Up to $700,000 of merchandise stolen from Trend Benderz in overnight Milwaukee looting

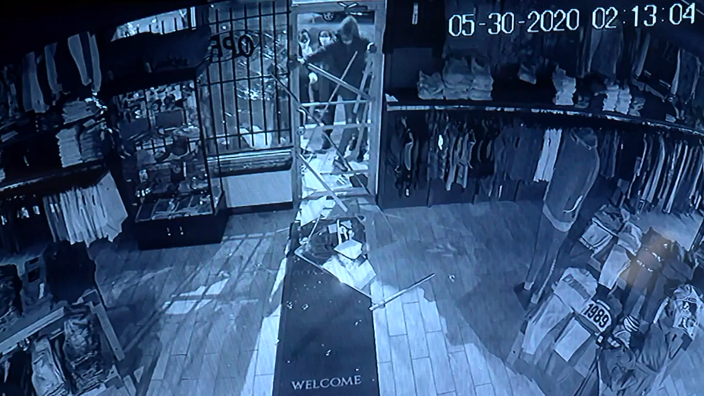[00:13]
This surveillance video shows young people jumping through a broken out glass door at Trend Benders early Saturday morning after smashing through that door with an axe.